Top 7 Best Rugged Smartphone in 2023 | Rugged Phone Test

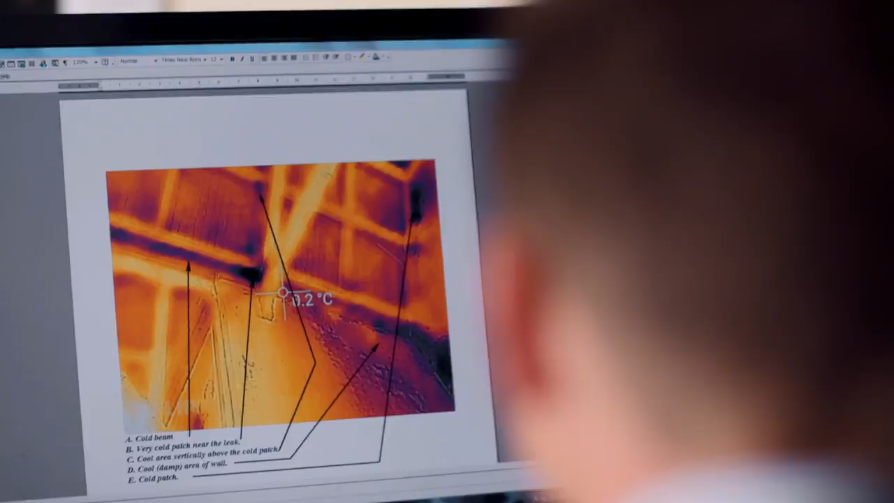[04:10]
And it wasn't where the water was dripping in, but I could see a whole cold streak along the ceiling.